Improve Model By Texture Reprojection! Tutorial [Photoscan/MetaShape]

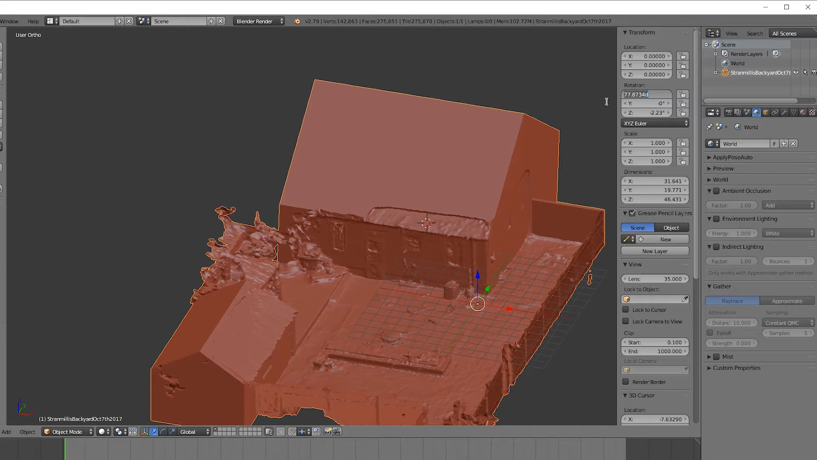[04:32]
So hit N, and now bring all this back down to zero. So zero location, 90 degrees for the x-axis, and zero for the y and the z.
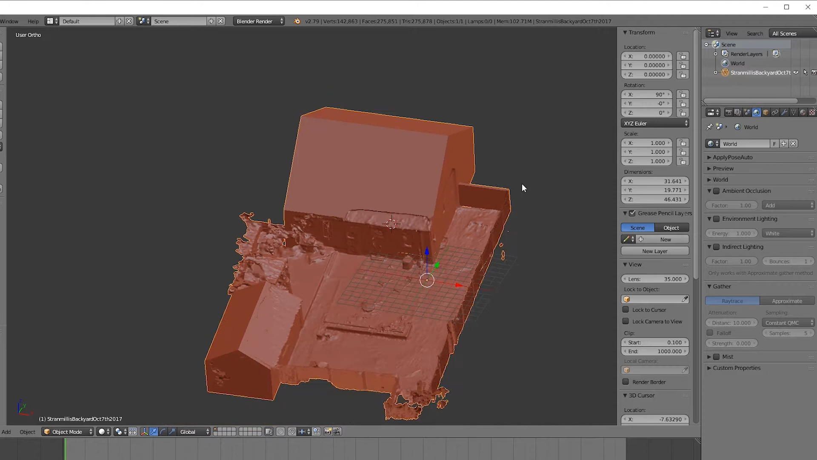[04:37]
And that's roughly what you would get out of Photoscan. So let's go ahead and export this, and then import it into Photoscan.
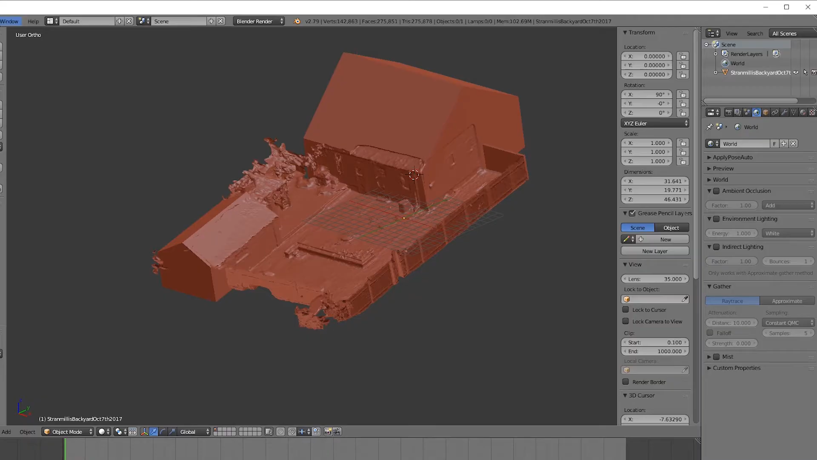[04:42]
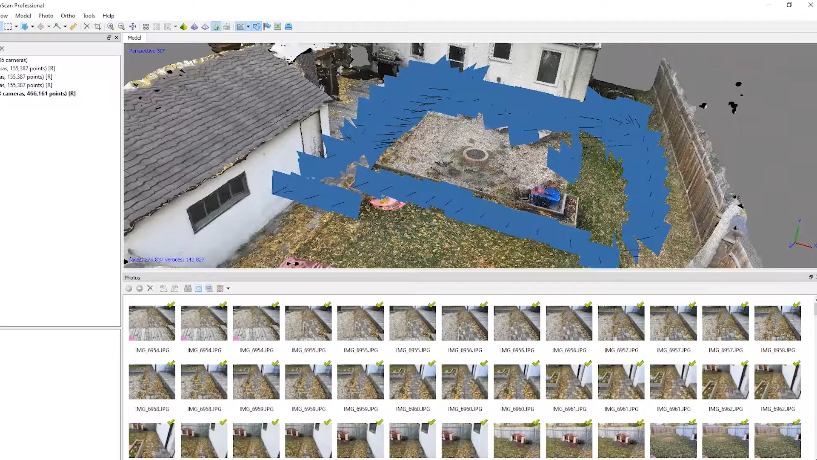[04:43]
So just hit File, Import, Model, and you don't have to change anything here, just hit OK. So once your model is imported, let's go ahead and build some textures for this.
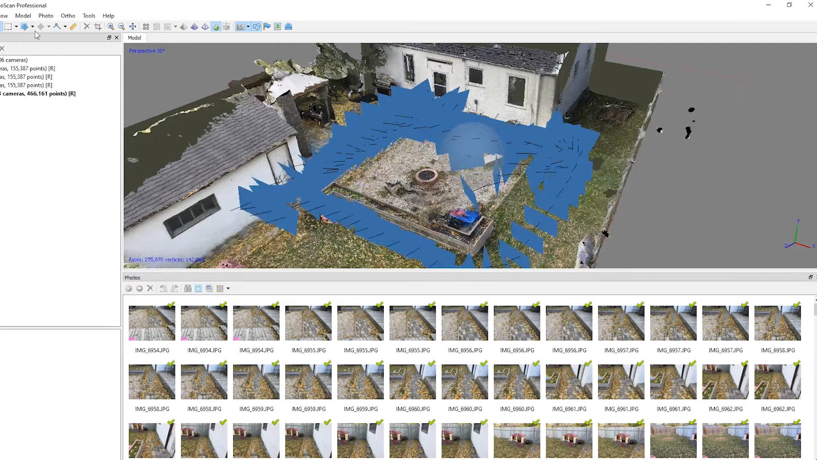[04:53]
So Workflow, Textures, make sure two is selected, or one if you prefer lower quality. The higher this goes, the more textures you're going to have for the model, and generally more quality for the textures. So just hit OK, and wait for this to be finished.
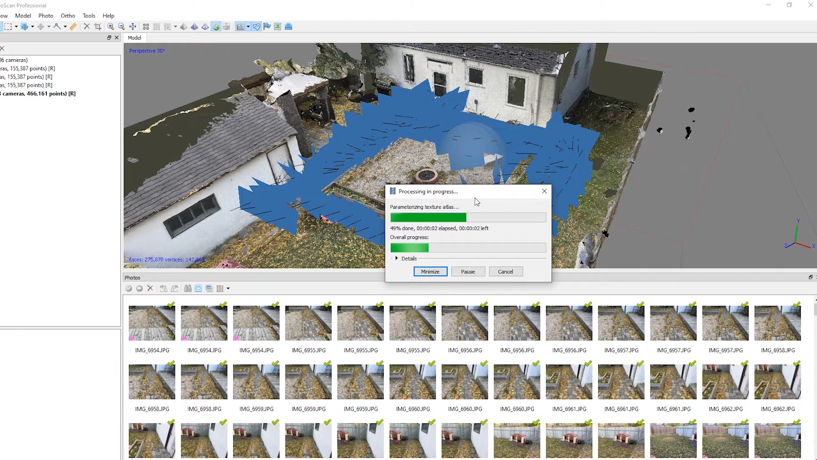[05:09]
So once your texture has finished building, you can see that more textures have been added to the new geometry.
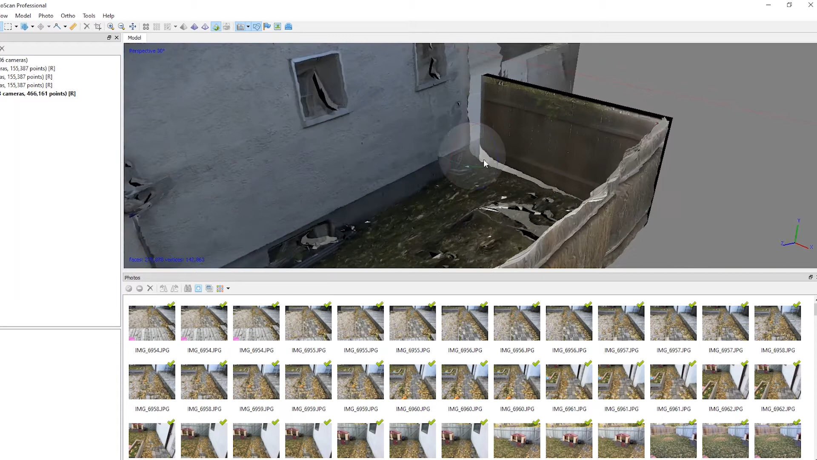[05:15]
And that's primarily what I wanted to demonstrate in this video.
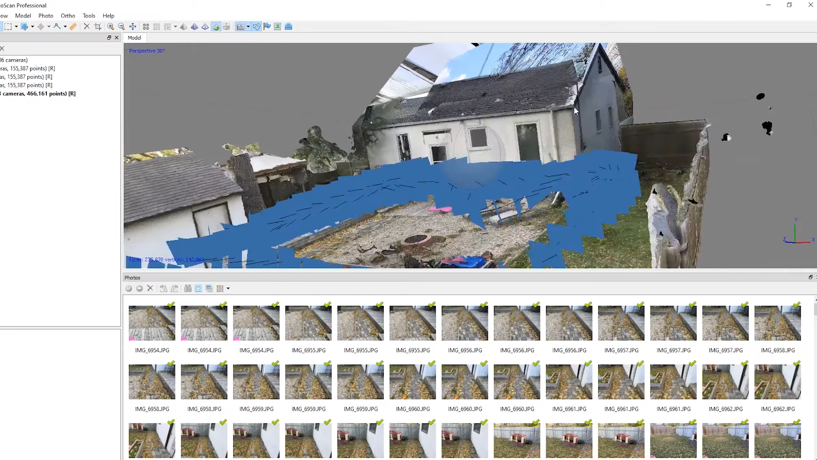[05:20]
Now, we also greatly overestimated the size of the roof. You can see that it roughly should have ended around here. So if you actually bring this back in your modeling program and export the textures, you can actually match it up pretty accurately.
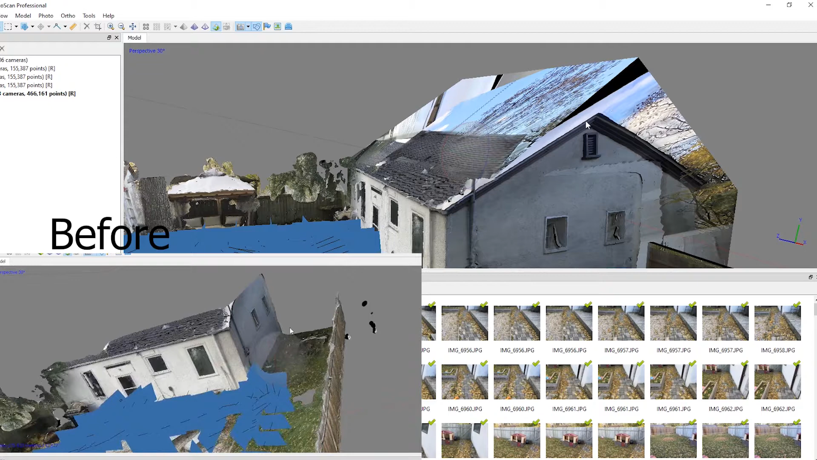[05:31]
We also added some more geometry for the roofing over here, and we nearly got this one accurate.
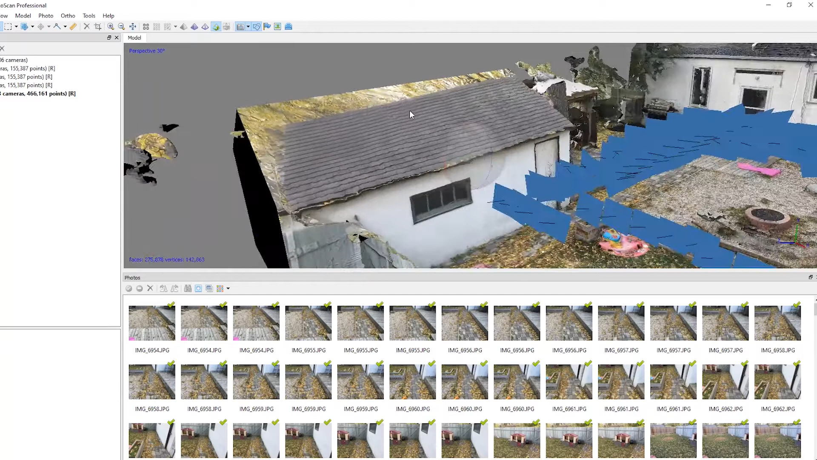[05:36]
It's just a little bit too tall, which means we should just bring this back into Blender and modify it a little bit more.
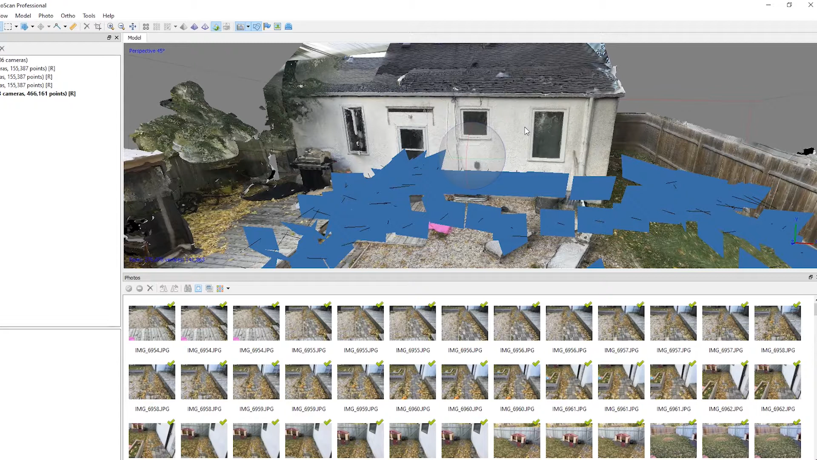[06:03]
And then you rotate your model to all zeros in the location, and the x-axis has to be 90 degrees. The y and z have to be zero.
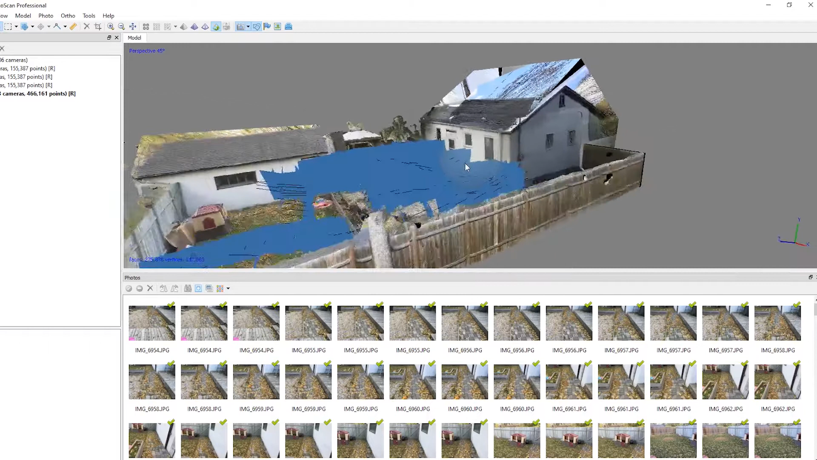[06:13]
So if you have any questions about reprojecting textures onto your models to improve them, please post in the comment section below. I'll do my best to answer them.